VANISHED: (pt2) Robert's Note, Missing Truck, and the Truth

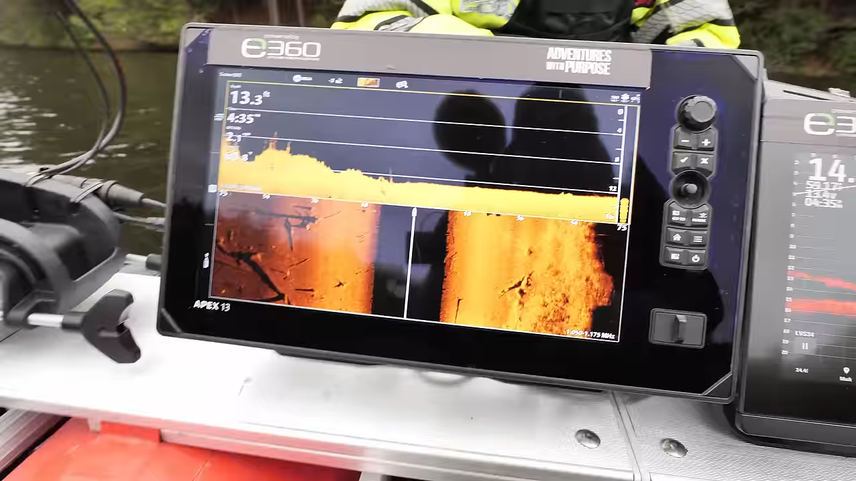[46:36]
Yeah, no vehicle in here. I mean, it's such an easy read on this, Nick. Yeah, I was looking at that.
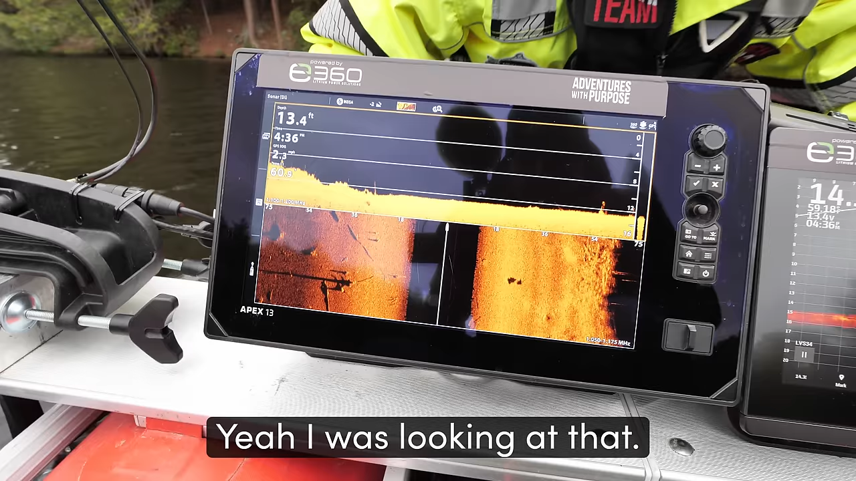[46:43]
On screen: depth 13.4 ft
I mean, you can't can't mess this up at all. We'll do one more pass a little bit further out here.
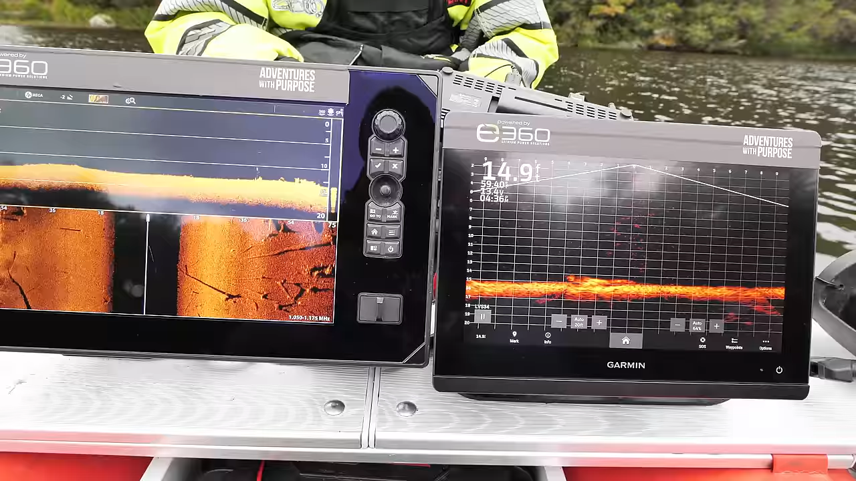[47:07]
On screen: depth 14.9 ft
Doesn't get any cleaner than that, does it?